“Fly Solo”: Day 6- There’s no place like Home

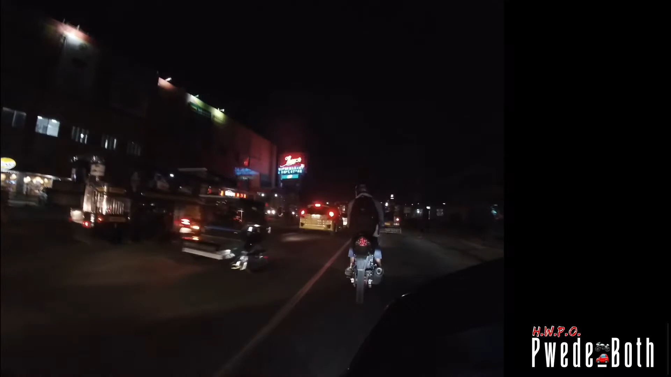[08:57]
Diyan tayo nagsimula Kung saan tayo Nagpapicture
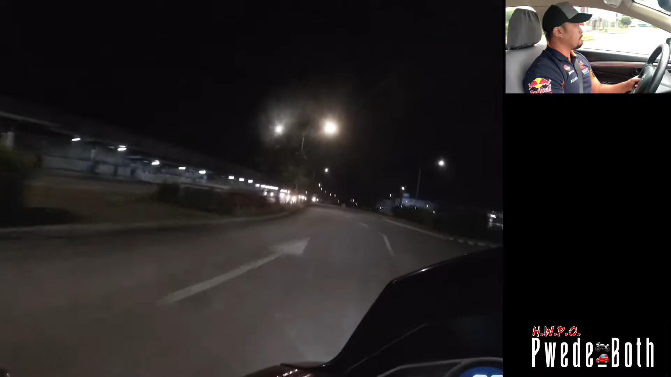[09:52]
At pumasok na tayo Sa FPIP Sa Santo Tomas Batangas First Philippine Industrial Park